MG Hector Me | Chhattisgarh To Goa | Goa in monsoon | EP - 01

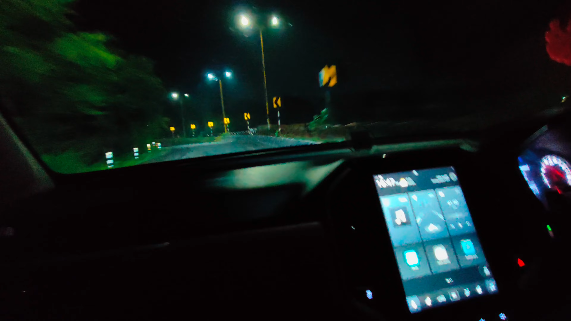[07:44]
और फिर निकलेंगे अपनी मंजिल की। ओ शायद आप लोगों को दिख रहा होगा यहाँ से मंदिर। हम पांडे जी के यहाँ पहुंच गए।